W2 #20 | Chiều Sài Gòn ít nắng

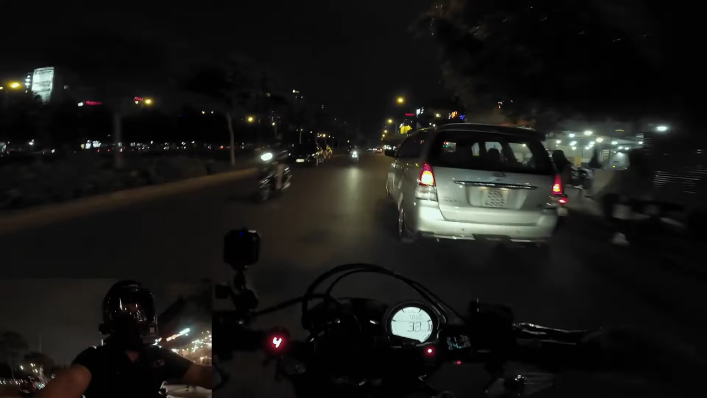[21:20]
Nó không có nhiều cái view khác để chụp. Giờ mình đi đại lộ Đông Tây về.
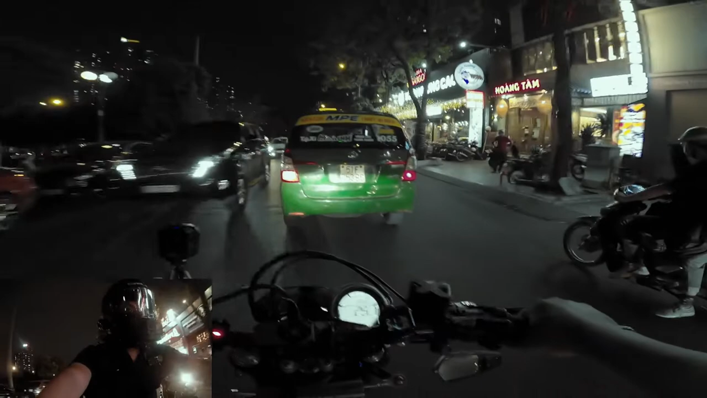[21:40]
Cho nó bớt xe đi đường đó thì đường nó rộng, xe đông nhưng mà đường rộng.